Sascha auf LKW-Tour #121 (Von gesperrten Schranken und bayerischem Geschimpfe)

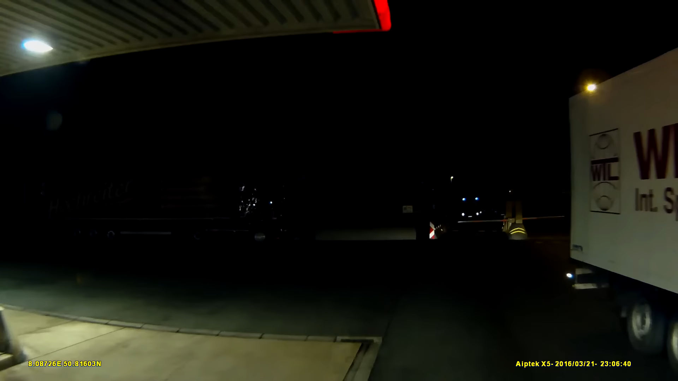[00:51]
Die Schranke haben sie sich neu gegönnt. Da steht das erste Mal vor. Bisher kannte ich das hier gar nicht damit.
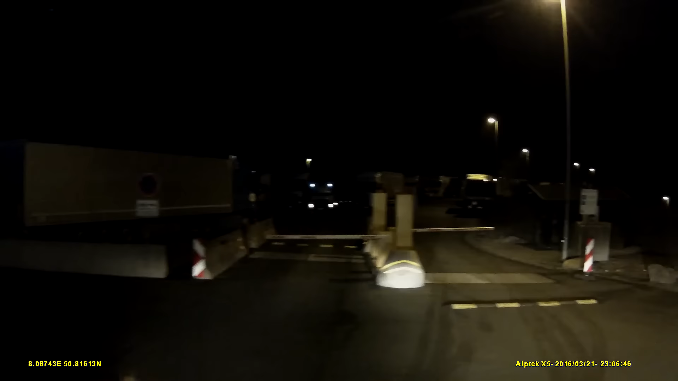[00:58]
Und jetzt stehst du hier und die Schranke geht nicht auf. Das habe ich ja noch nie gesehen. Ach, dann steht da besetzt und sie geht einfach nicht auf. Drückst auf den Knopf, kriegst kein Ticket. Jetzt kannst du dich rückwärts wieder rauskühlen da. Ist doch scheiße. Das ist doch scheiße hier. Sowas Bescheuertes. Da werden bestimmt noch 10 LKW hätten da noch hingepasst, die eine Dreiviertelstunde Pause machen wollen. Nein.
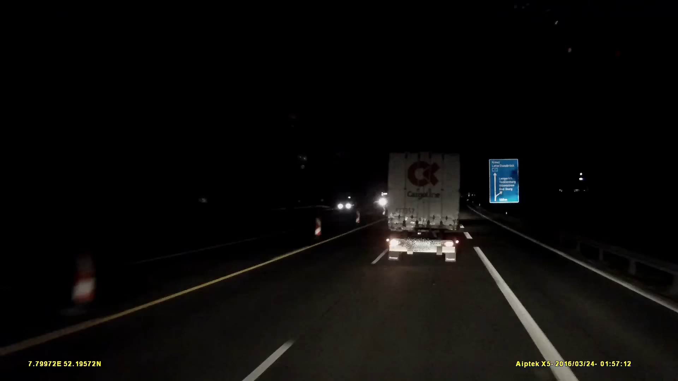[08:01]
Die Schnur zieht auch noch einen halben Kilometer hinter sich her, kann man das sehen? Irgendein Furt wahrscheinlich mal gewesen. Jetzt war ich nur noch 70. Nicht mal mehr, 69. Müssen die vor der Baustelle überholen? Habe ich sogar vergessen, auf den Knopf zu drücken.